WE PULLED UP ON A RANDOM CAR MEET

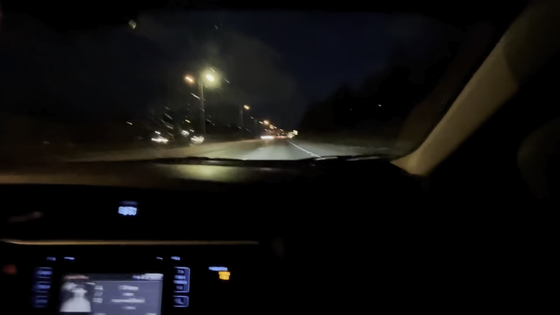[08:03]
Hey y'all, we on the highway. You know what that means? That shit means sport mode. We out this bitch. Come on. Come on, we got no traffic, bro. There's no speed limit with no one in front of you. Right, twin? We out of here, twin. Ooh. Twin, hey twin, it's too cold out here for that shit. Get your ass off the bike. Get your ass off the bike. I know you cold. Yeah, there's the O for y'all.